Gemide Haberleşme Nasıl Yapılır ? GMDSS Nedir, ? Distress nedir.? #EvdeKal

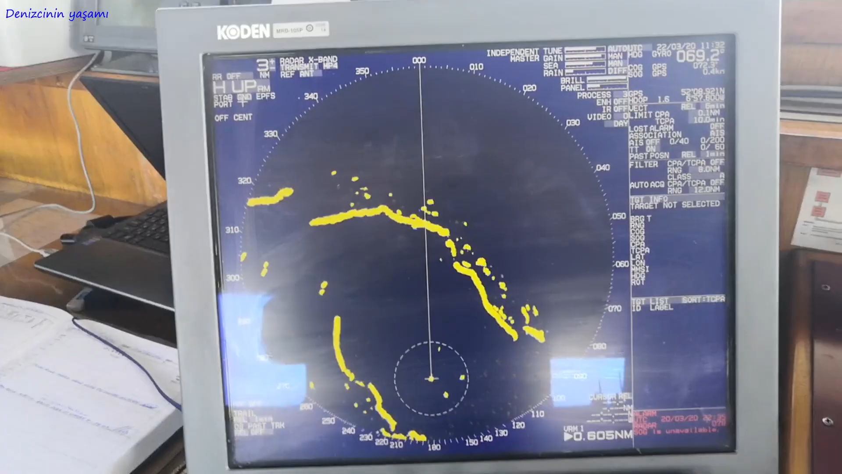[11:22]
Şimdi onu aktif ettiğinde radarlara, X-band radarlara bir sinyal gönderiyor.
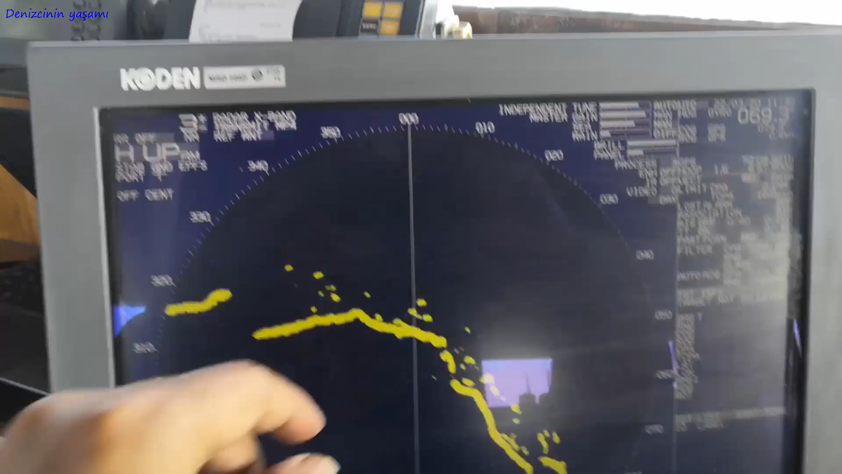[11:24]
Bakın görüyorsunuz halka halka.
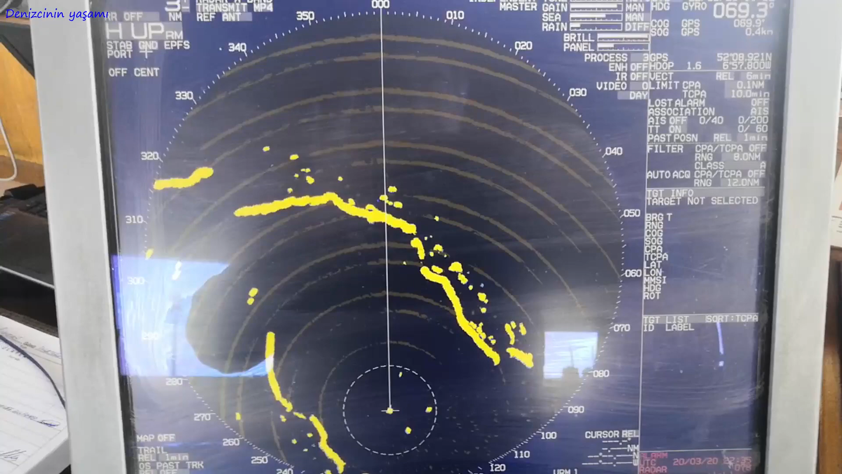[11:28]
Şu görüyorsunuz değil mi bu radar ekoları?
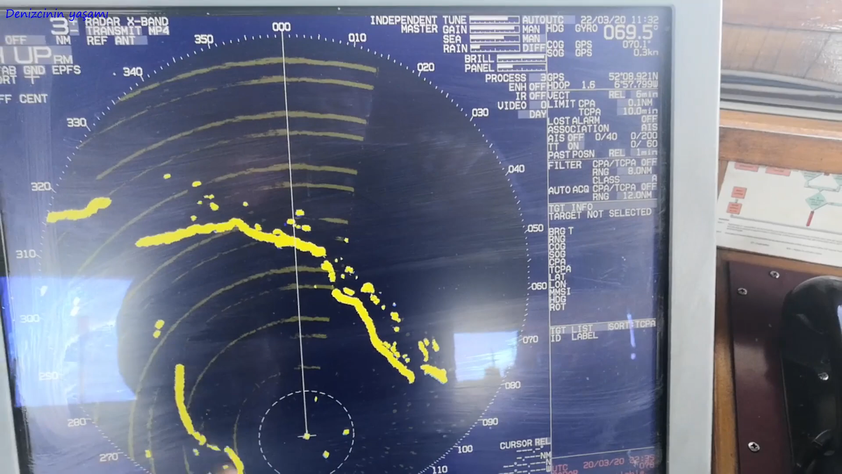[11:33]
Bu ekoların merkezinde batmakta olan bir gemi ya da batmış geminin personeli kendi can sallarında bu SART'ı aktif etmişlerdir, kurtarılmayı bekliyorlar anlamına geliyor.